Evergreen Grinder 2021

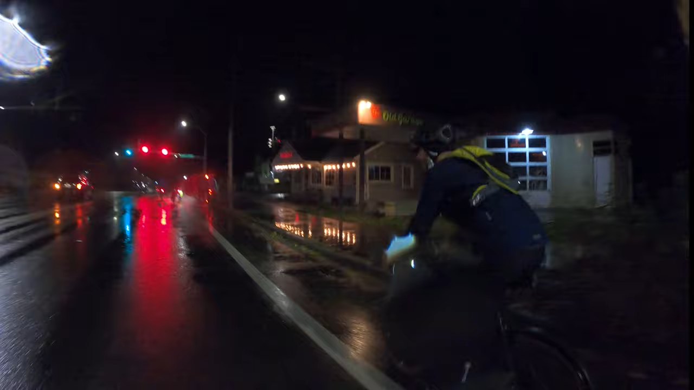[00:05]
Here we go. We are not waiting for the red light.